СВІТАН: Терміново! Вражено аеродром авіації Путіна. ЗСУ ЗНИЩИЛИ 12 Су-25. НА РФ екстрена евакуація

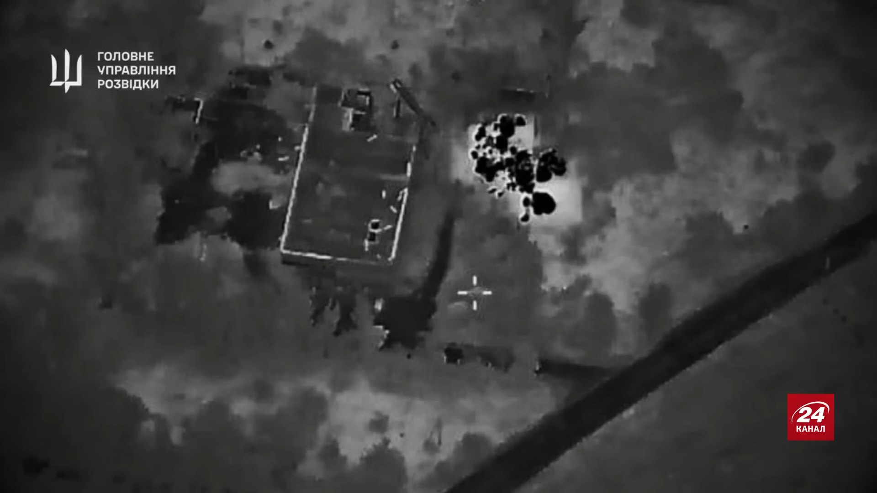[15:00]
влучание в автоматизованную станцию постановки перешкод, яка называется Р-320Ж «Житель».
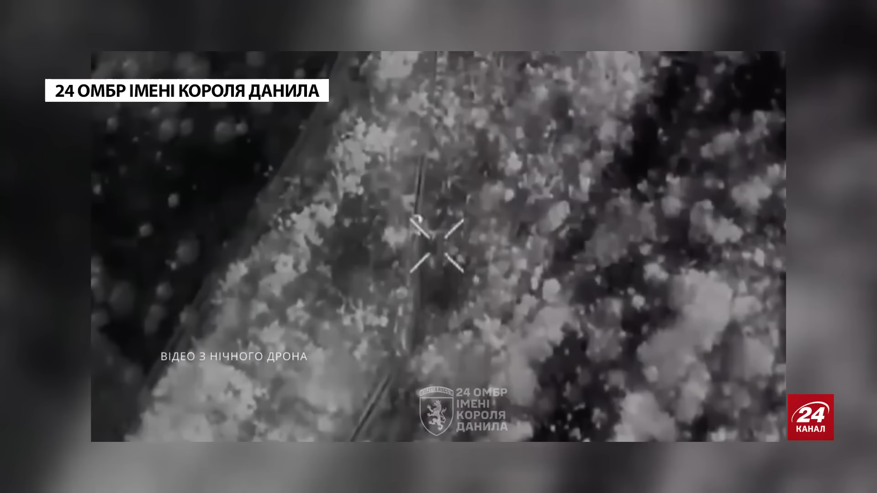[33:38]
Нічні, как они под ударом артиллерии, минометов, намагаются проехать эвакуировали поранных. Очень тяжелое как раз само действие как такое для выполнения эвакуации раненого с поля боя,